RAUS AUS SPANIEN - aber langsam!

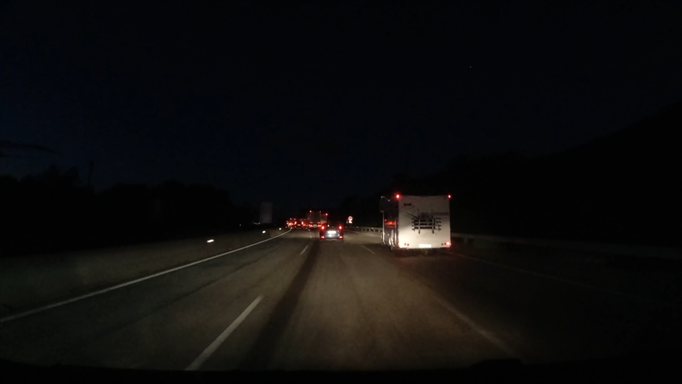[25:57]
Doch weit kommen wir nicht. Testweise verlassen wir die Autobahn an der ersten Ausfahrt,